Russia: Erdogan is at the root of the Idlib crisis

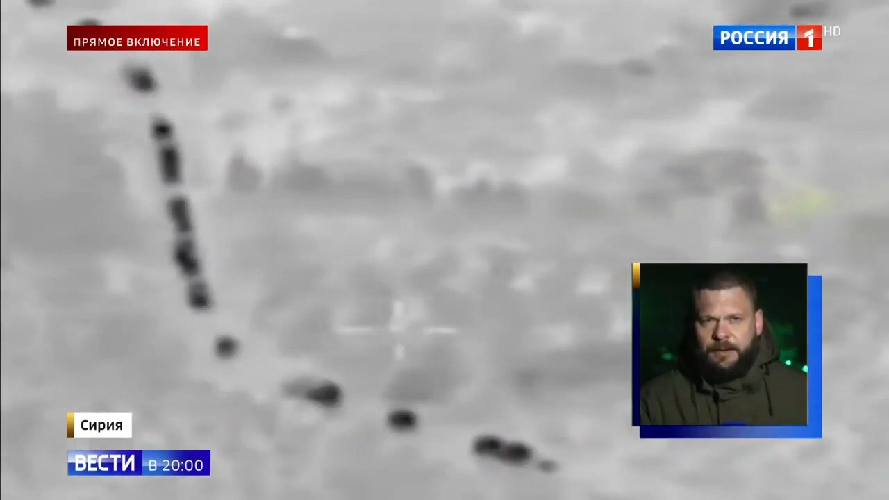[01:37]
На кадрах видны масштабы переброски сил через сирийско-турецкую границу и,
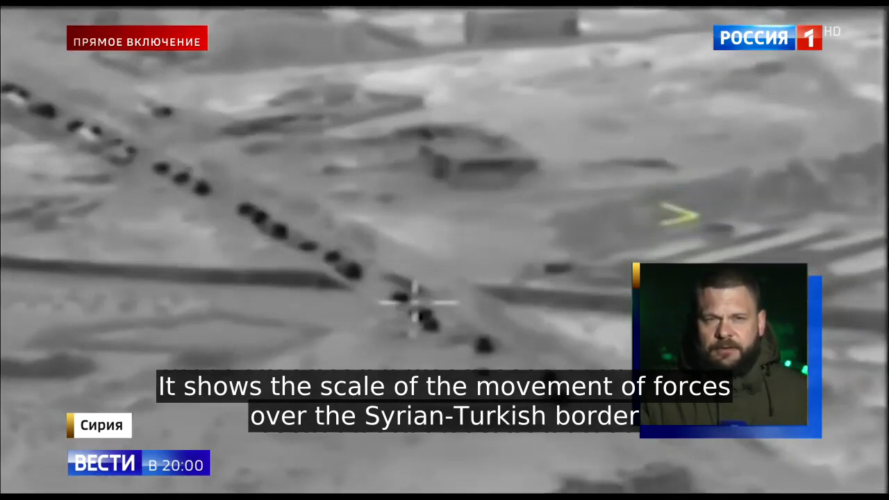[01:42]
собственно говоря, в зону деэскалации Эдлиб.
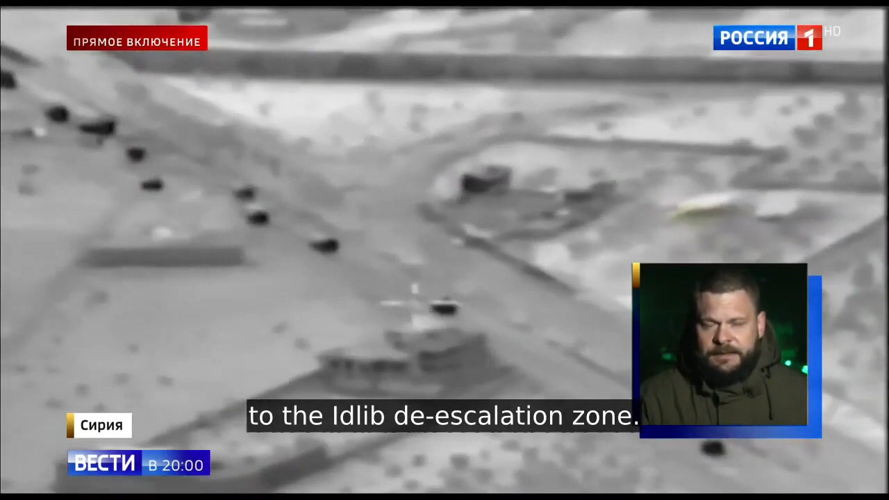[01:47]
Обстановка там остаётся крайне напряжённой.